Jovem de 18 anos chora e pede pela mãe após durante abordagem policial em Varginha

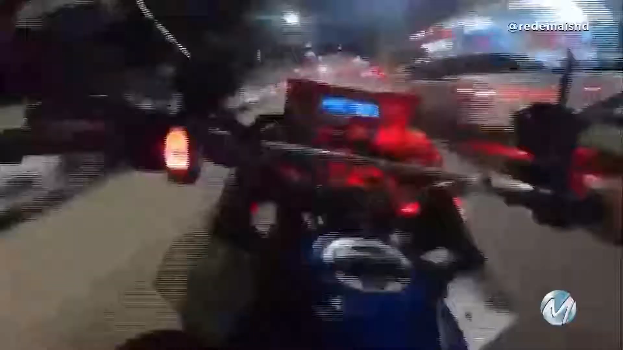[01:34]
Veja que carros circulam normalmente, enquanto um jovem,
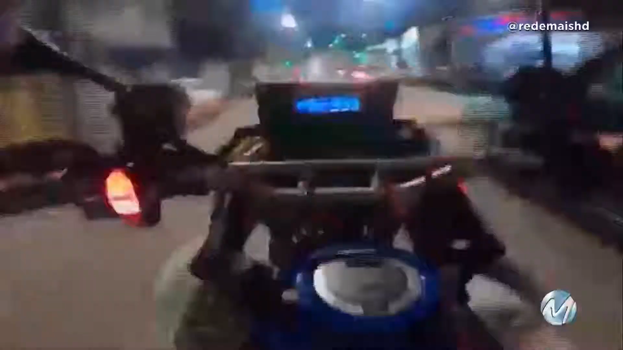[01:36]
que tem 18 anos, se arrisca de moto entre os veículos.